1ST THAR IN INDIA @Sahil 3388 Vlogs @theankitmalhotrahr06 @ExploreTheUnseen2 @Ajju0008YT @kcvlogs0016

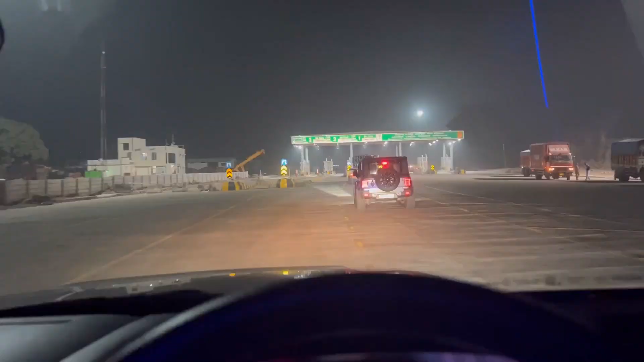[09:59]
तो हम इमाच्चल में एंट्री कर रहे हैं, पंजाब यहां खतम हो जाता है,
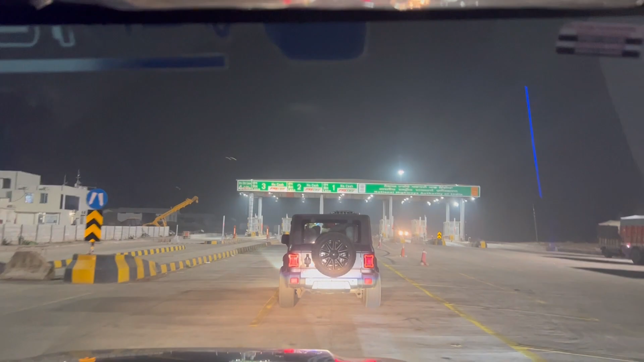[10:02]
तो भारतीय राश्य राजमार्ग पर देखिन ठीक है, तो हम इमाच्चल में एंट्री कर गए हैं, यह एंट्री हमाच्चल, इमाच्चल,
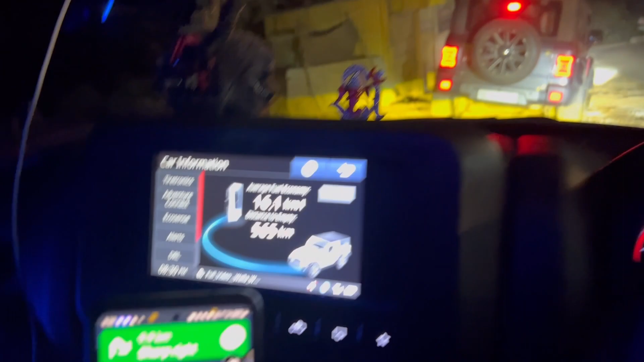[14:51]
अब यह फाइव सिक्सी फाइव किलोमेटर